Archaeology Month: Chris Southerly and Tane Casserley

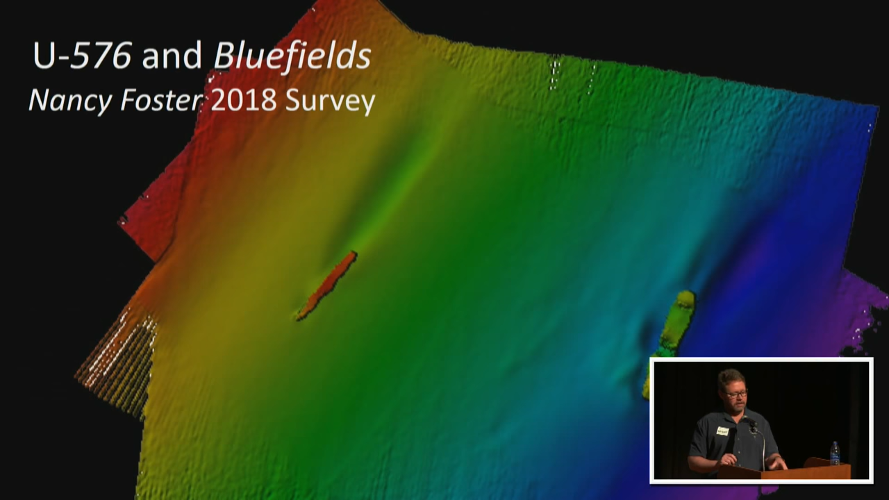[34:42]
It has slightly higher technology. And this is the newest multi-beam sonar scan that we have on the site. So much higher resolution. But, you know, we can look at this and really tell that one's a merchant freighter and the other one is a German U-boat. You know, so this is such a great visualization of a World War II battlefield here off North Carolina.
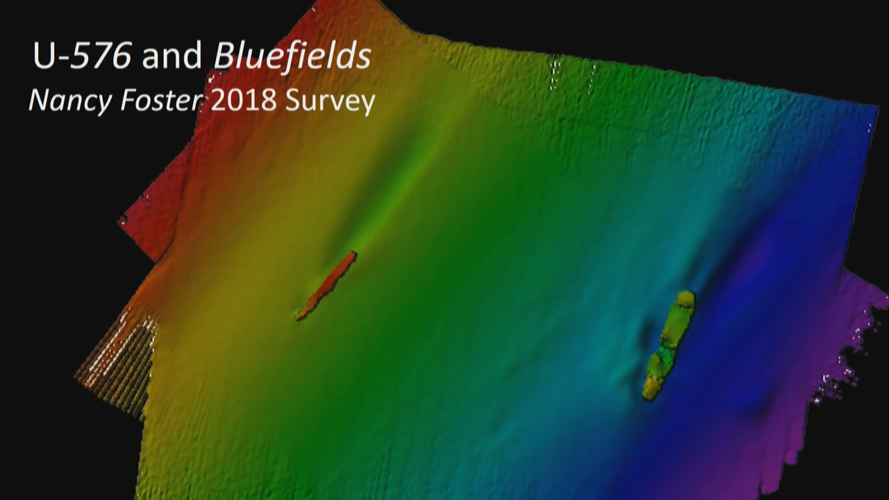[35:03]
The only one anywhere in the United States where they both went down during the same action. So it's a very special place. And as North Carolinians, we should all be very proud of this. But getting back to the war.